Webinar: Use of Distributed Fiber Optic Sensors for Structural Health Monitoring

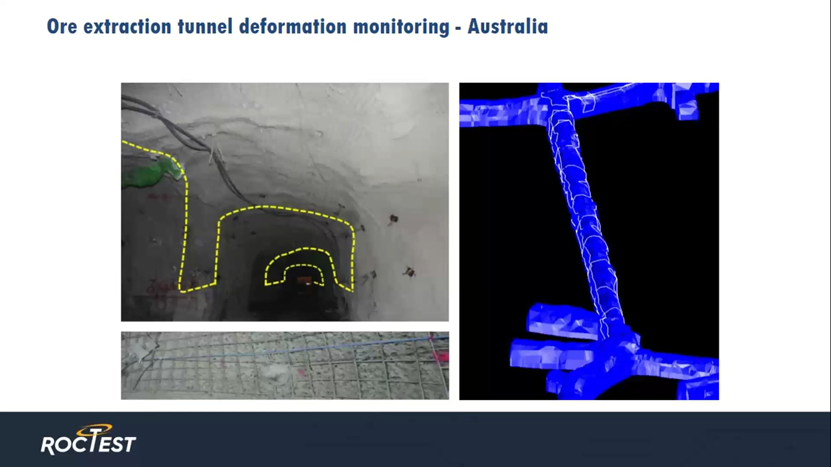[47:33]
and then followed by shotcrete. On the right hand side of the graphic you can see a 3D rendering of the tunnel layout itself.